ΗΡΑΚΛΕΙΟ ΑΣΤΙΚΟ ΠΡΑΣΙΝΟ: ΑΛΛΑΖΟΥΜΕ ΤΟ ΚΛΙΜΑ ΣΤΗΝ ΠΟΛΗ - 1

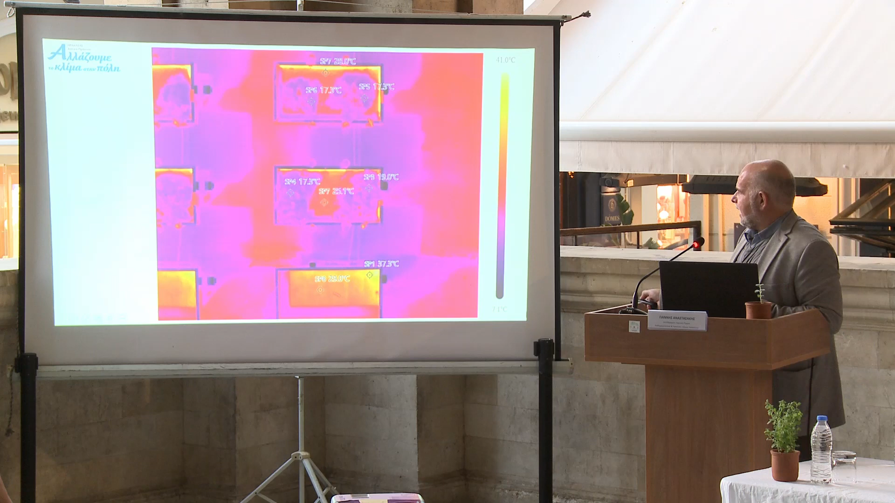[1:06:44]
Αυτό εδώ πέρα είναι ένα λυσίμετρο, ένας χώρος, ο οποίος εξομοιώνει ένα πραγματικό δώμα. 29 βαθμούς μέσα στο Νοέμβριο, δηλαδή σε χαμηλές θερμοκρασίες. Τα φυτά μας ήταν 17, 19, 17, 17. Βλέπετε λοιπόν ότι αν δεν χρησιμοποιήσετε γλάστρες και χρησιμοποιήσετε το σύστημα του φυτεμένου δώματος, έχετε ιδιαίτερα το καλοκαίρι μεγάλη εξοικονόμηση